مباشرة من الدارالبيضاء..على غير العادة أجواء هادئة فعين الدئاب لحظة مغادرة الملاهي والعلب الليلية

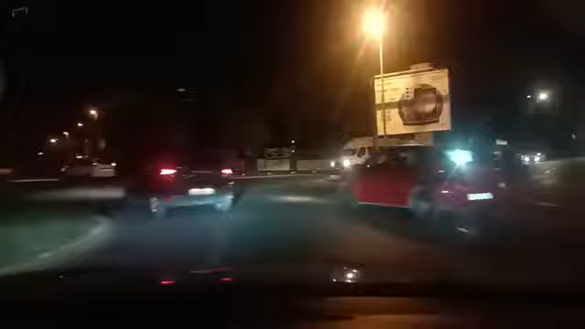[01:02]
جدا مشاهدين وتتبعي قناة شوف تي في، مرحبا بكم في هذا المباشر الصباحي من مدينة الدار البيضاء، بالضبط من الشاطئ الساحلي عين دياب.
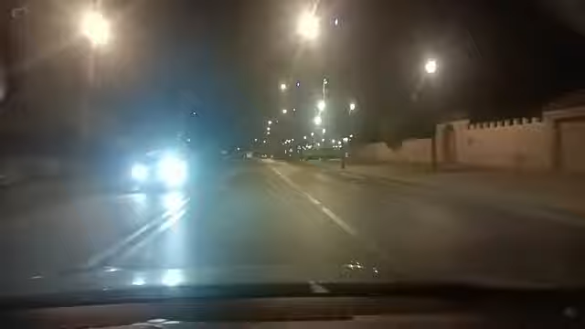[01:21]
كيف كتشاهدوا معنا وعلى غير العادة أجواء هادئة بمنطقة عين دياب في هذا الأثناء، أو معنا في هذه الجولة المباشرة على قناة شوف تيفي.